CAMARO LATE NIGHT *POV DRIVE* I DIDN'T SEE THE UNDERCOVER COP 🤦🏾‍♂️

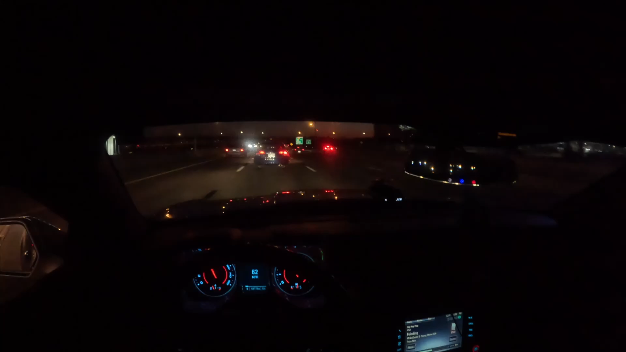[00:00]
Look at bro right here. I got something for this ass. His ass funny as hell, I ain't gonna lie. Bro right here on the left side of me trying to race. Watch out, little buddy. Crazy. My radar going off like it's a police behind me or something. It is a police car. I told y'all.